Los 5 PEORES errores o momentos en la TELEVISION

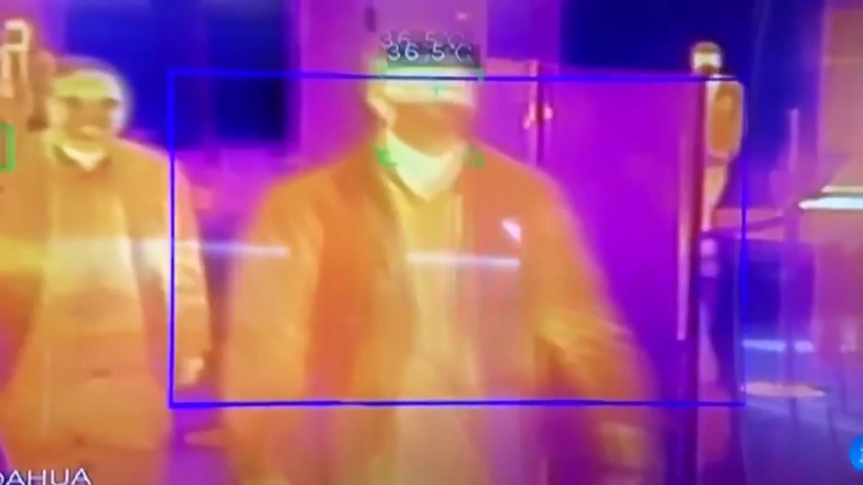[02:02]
el conductor informaba sobre una cámara que es capaz de captar la temperatura dura por lo menos 3 personas por segundo.